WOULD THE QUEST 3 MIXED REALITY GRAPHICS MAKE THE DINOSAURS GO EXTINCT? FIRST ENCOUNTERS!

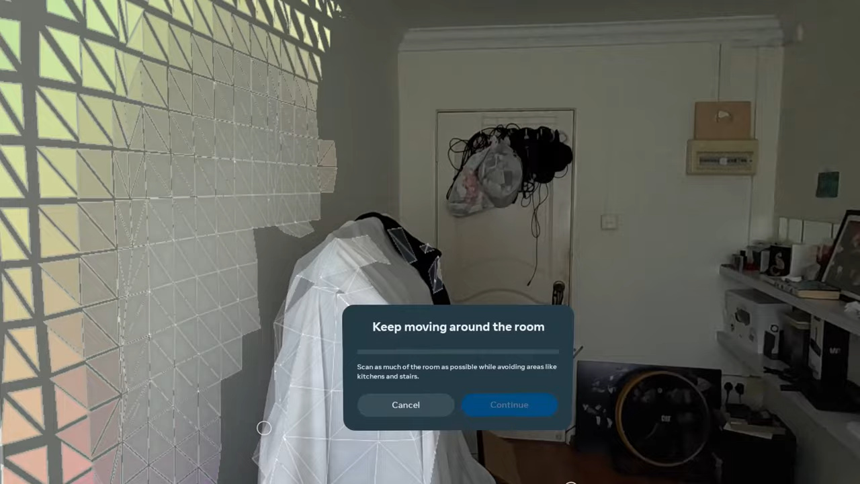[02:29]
you have to move around you can see keep moving around the room scan
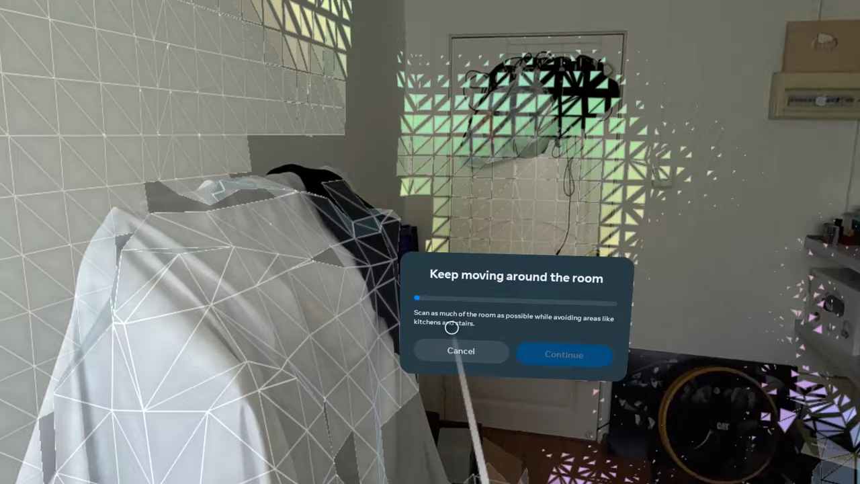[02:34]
as much of the room as possible while avoiding areas like kitchen and stairs look it just
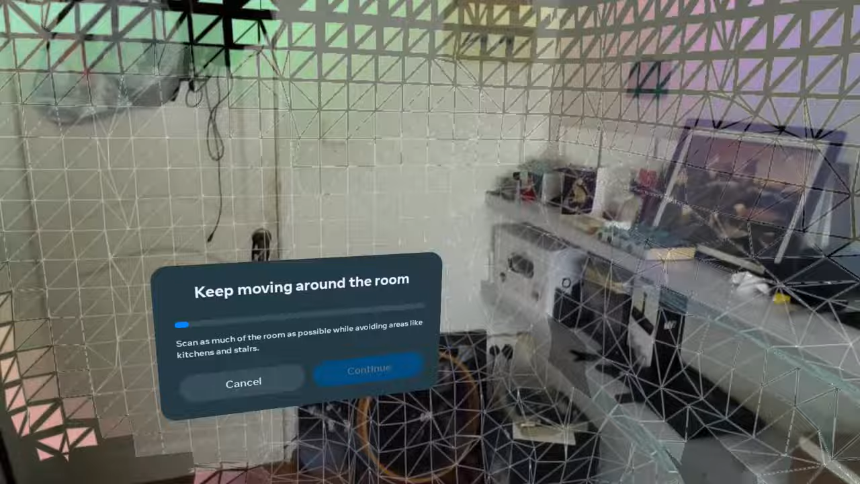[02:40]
scans my entire my entire space I mean the camera is
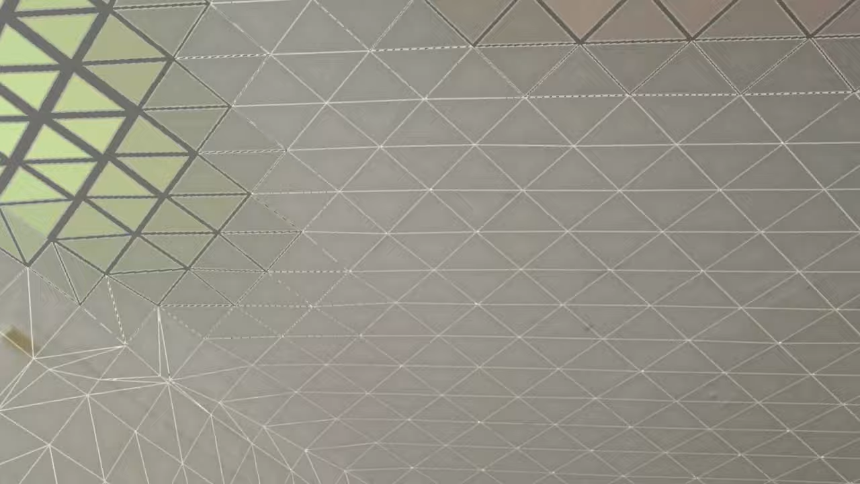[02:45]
really really crazy as you can see look at this
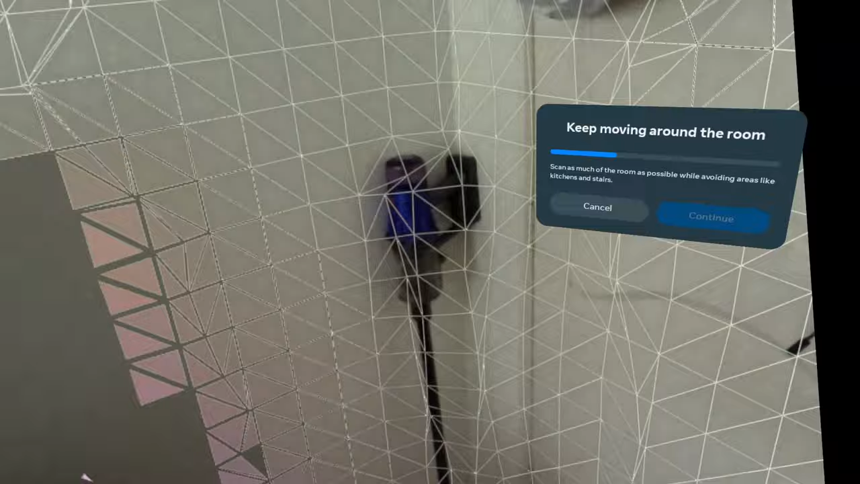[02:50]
really crazy it's absolutely scanning every object
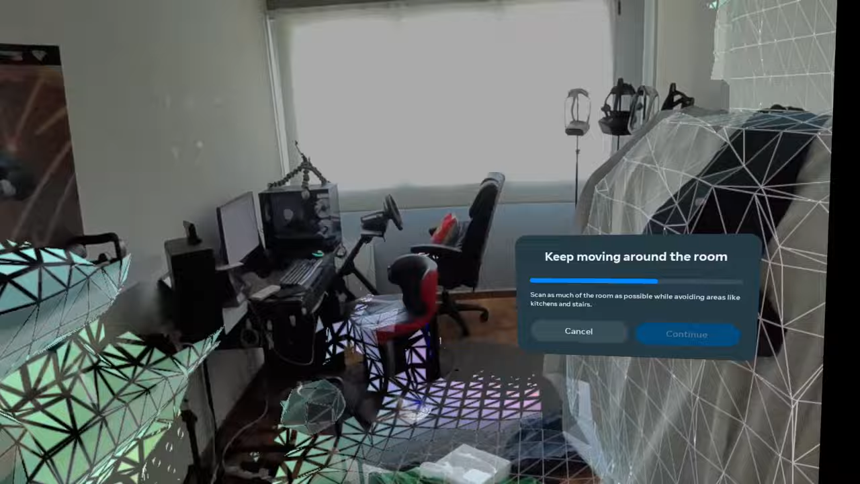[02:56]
that's here
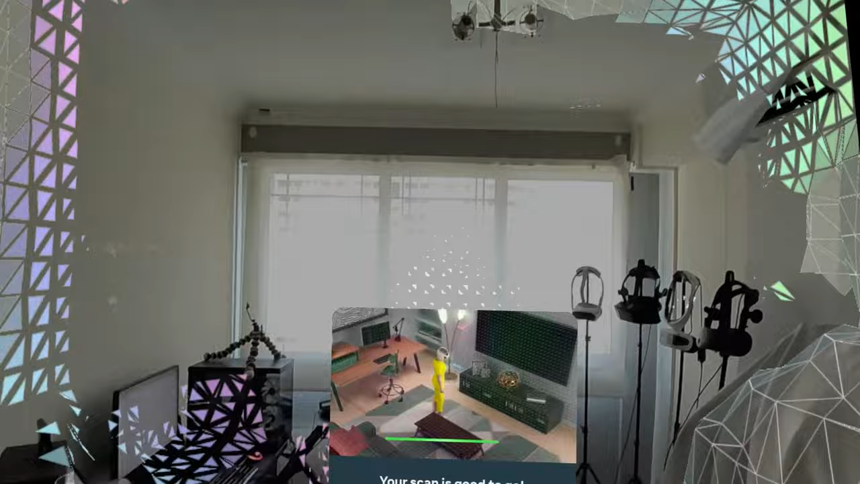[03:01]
and just moving around it tells me that it scanned the whole room but just to be sure just be safe I'm going to
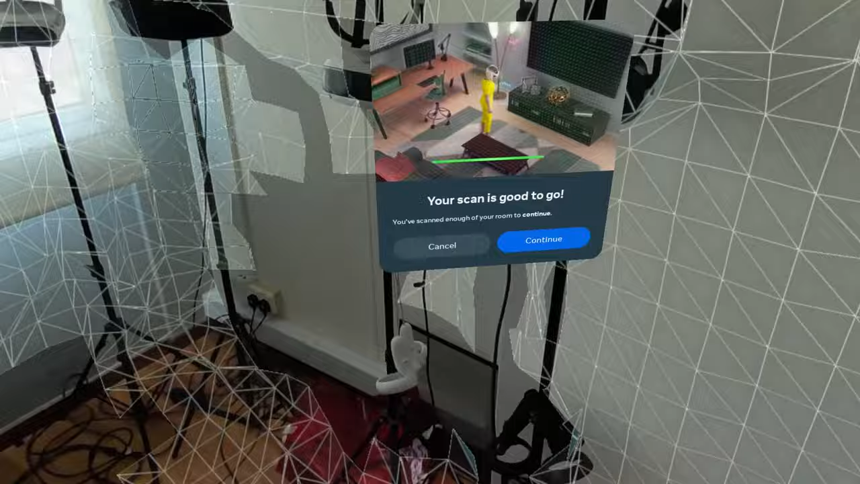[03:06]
come here as well I mean this is crazy where is all this data going
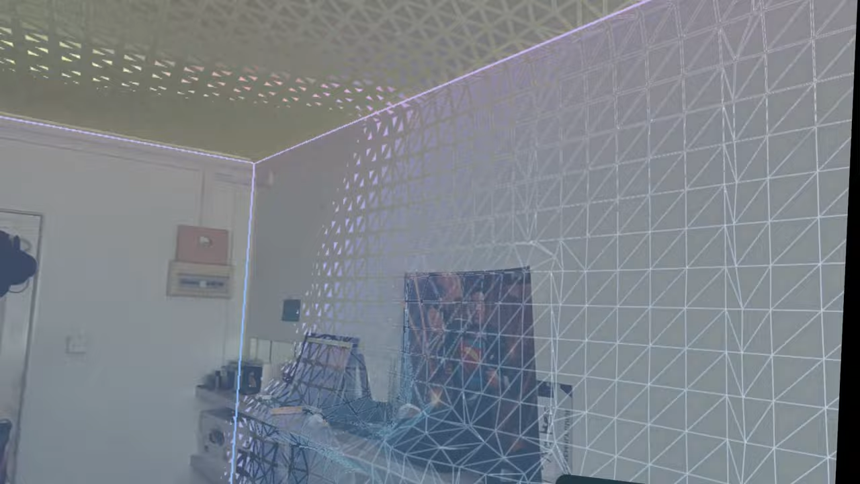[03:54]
wow look at that add furniture okay
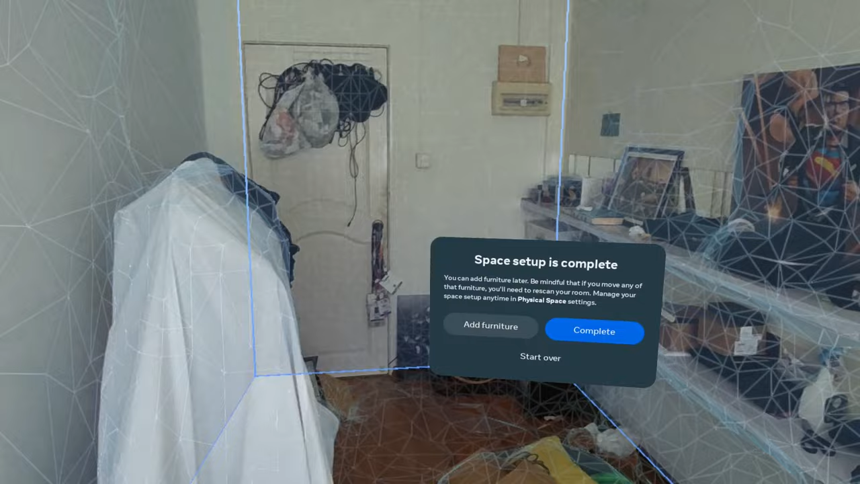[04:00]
so we can see the mesh we
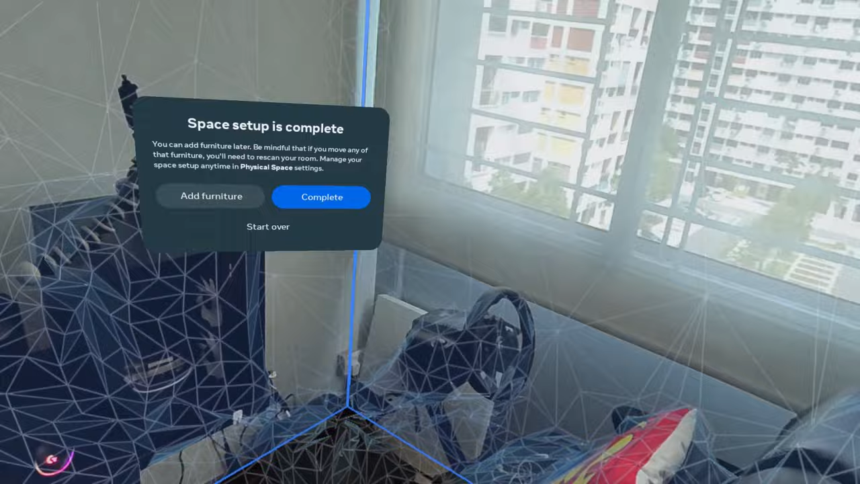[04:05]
can see the lines it says we can add furniture
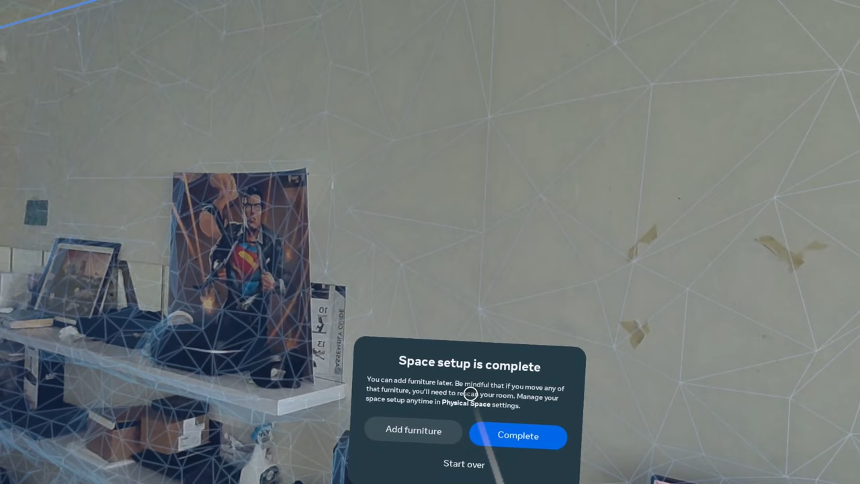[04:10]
be mindful that if you move any of that furniture you'll need to re-scan your room manage your space set up any time in physical space settings complete
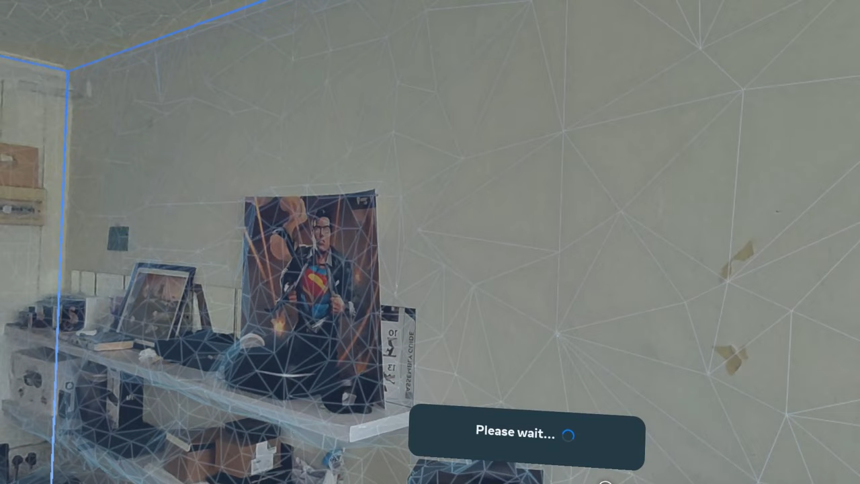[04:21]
all right so we're now waiting oh everything's gone dark oh all right we're back in mixed reality